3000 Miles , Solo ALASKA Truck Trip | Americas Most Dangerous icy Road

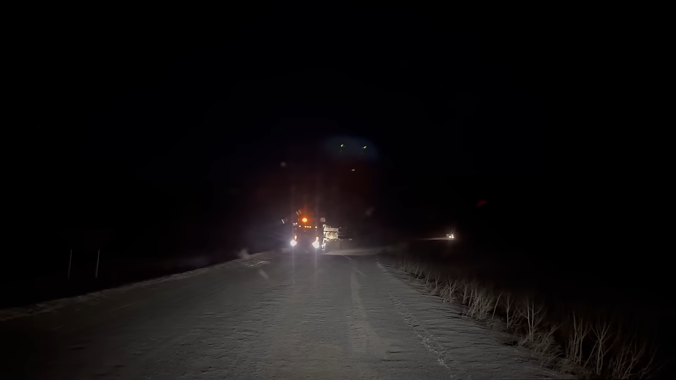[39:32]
और इनकी कोई पाबंदी नहीं है, यहाँ पे 17 फीट वाइड है ये देखो।